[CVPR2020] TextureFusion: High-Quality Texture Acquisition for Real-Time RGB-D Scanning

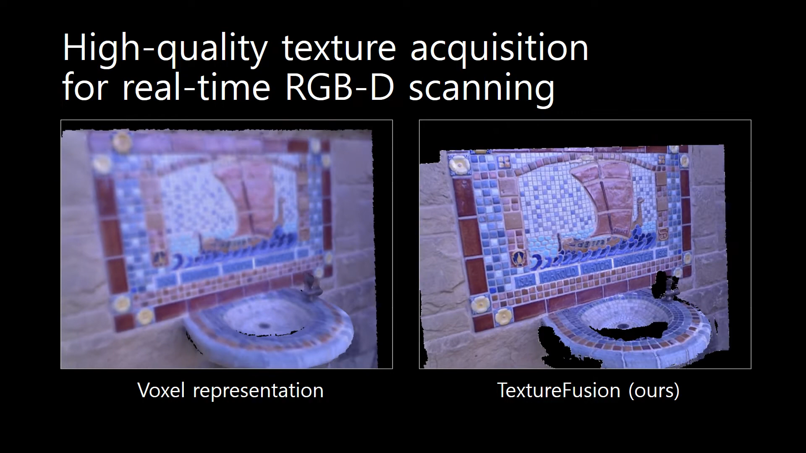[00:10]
Our main goal is real-time 3D scanning with high-quality texture.
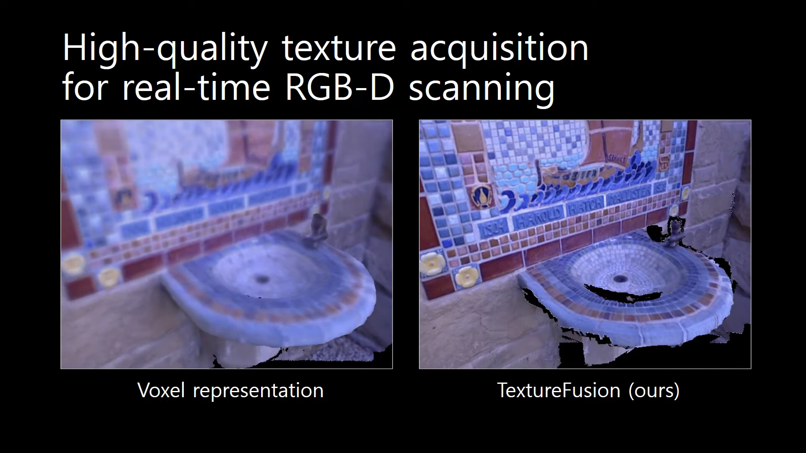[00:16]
The existing real-time texture representation restores color for each voxel, resulting in the low-quality texture on the left.
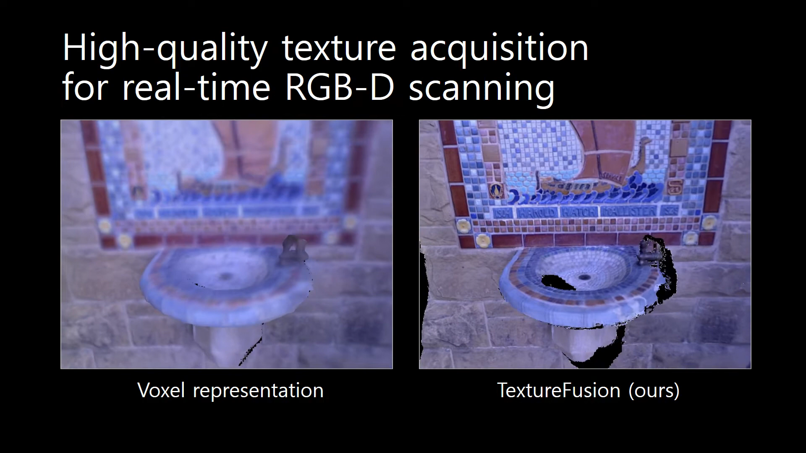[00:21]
Our method on the right enables real-time 3D scanning with aligned texture in high-quality.
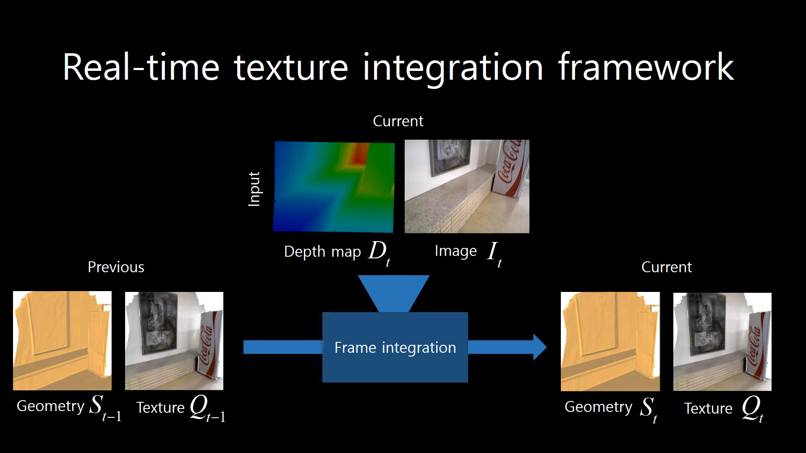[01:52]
In order to update geometry and texture, we first integrate the current depth value into the previous geometry, yielding the current geometry.
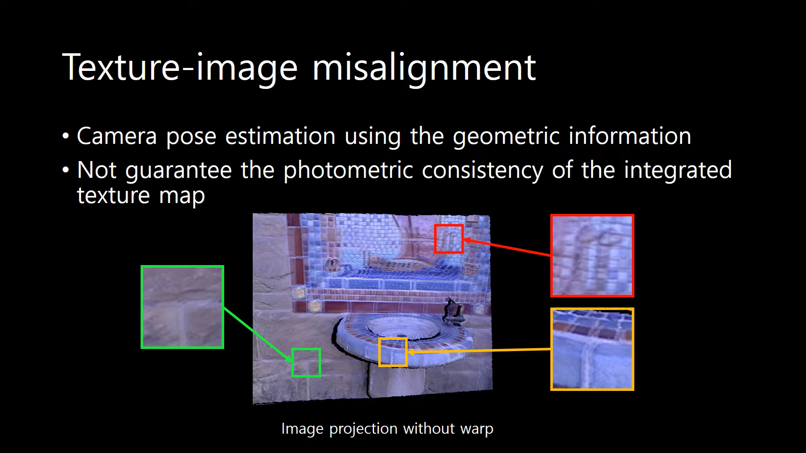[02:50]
Due to asynchronous capture of color and depth information and inaccurate geometry, back projection of the current color image and the texture is not aligned. To mitigate the mismatch between the current color image and the texture map, we estimate the spatially varying camera motion field of the current frame.
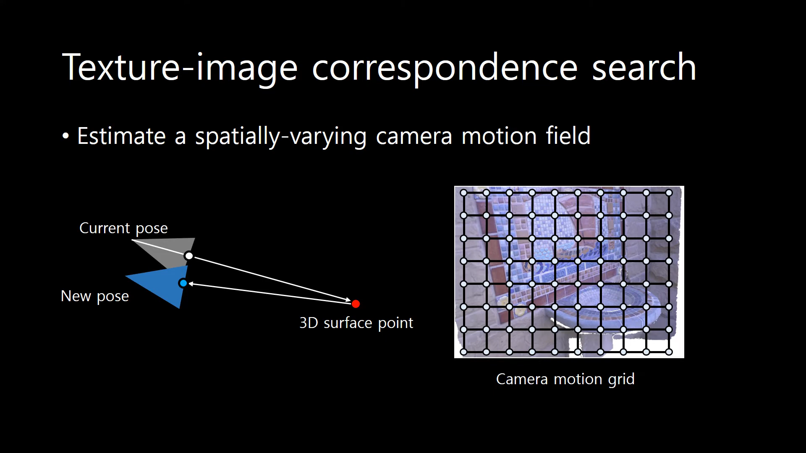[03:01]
We optimize the camera motion grid by maximizing the photometric consistency of the local 3D texture patch with respect to the image.
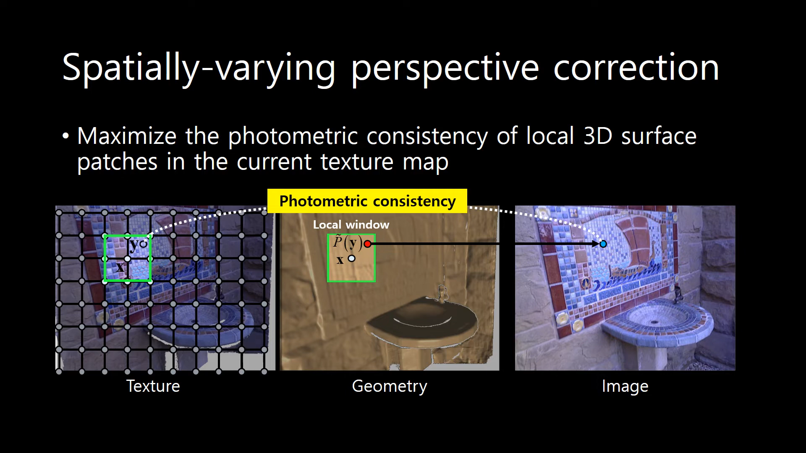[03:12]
We optimize the camera motion grid in multi-level from coarse level to fine level.
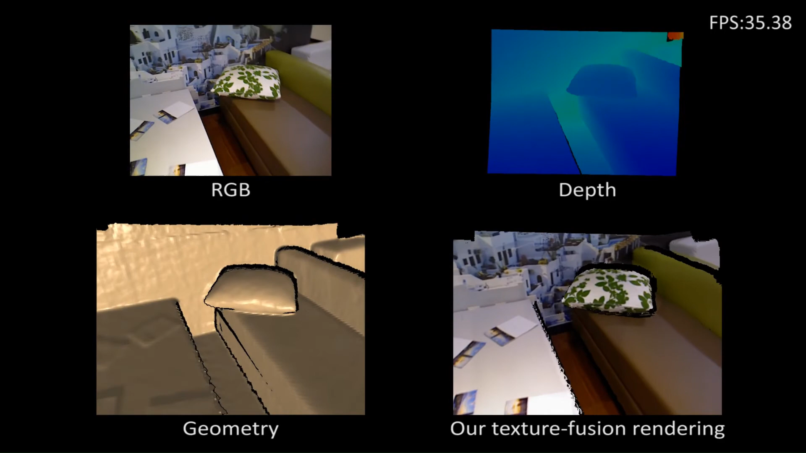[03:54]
From two input streams, depth and color, we reconstruct geometry and texture simultaneously.
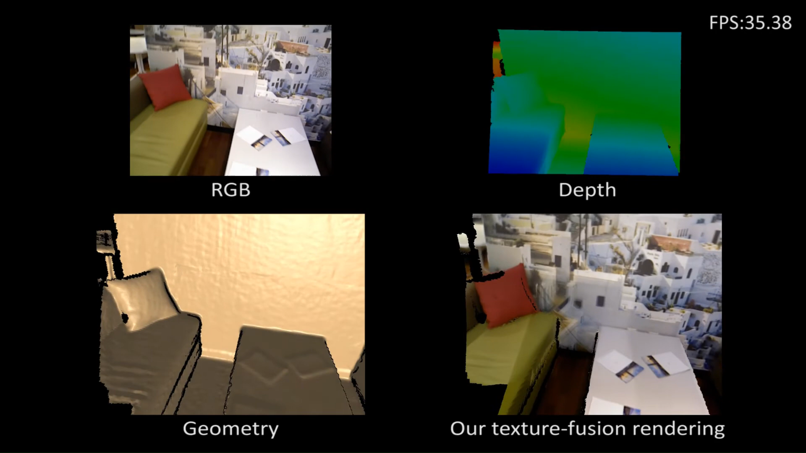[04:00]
The frame rate is 35 frames per second.